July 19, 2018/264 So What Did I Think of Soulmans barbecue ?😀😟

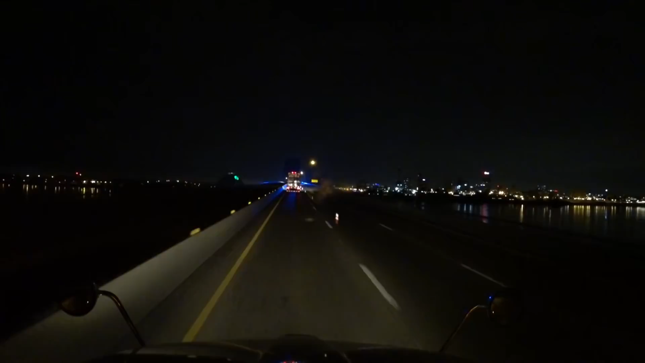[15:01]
78 degrees, and we're coming into Memphis. I thought maybe you guys might like the skyline there of the city was all lit up. Oh, bright lights, bright lights.
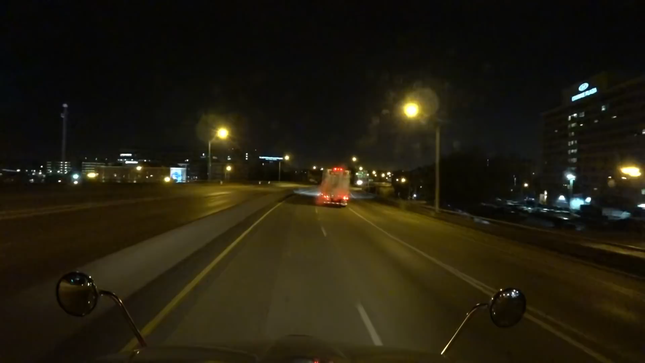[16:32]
Then I could go and say, hey, Mr. Bass Pro Shop, why is your building a pyramid? It just dumbfounds me. I just don't get it. Do, do, do, do, do, do. This is the kind of traffic I like.
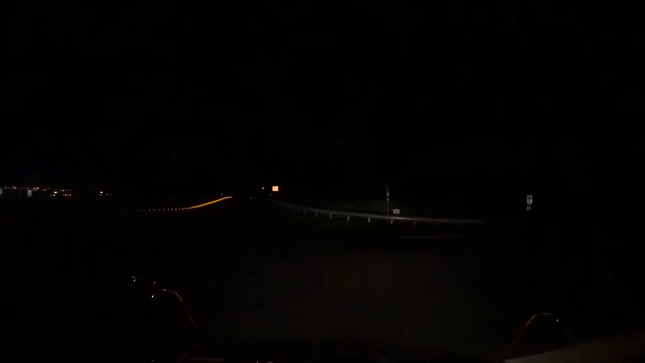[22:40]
Two. It says here at the 101 Travel Plaza. Oh, now we're down to 1 minute. We got to get stopped.
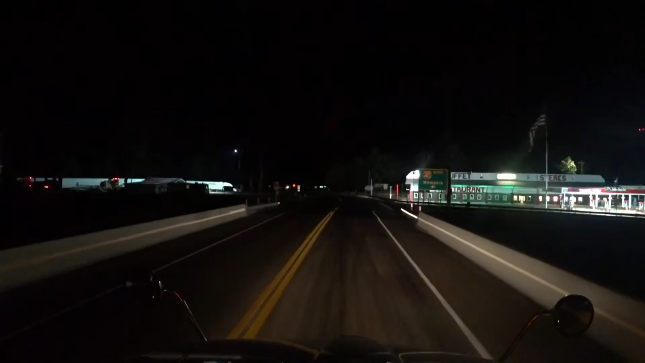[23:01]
We got to get in here, kick off duty. Off duty. He said duty. For some reason, we got a JB Hunt just sitting out here. Here we go.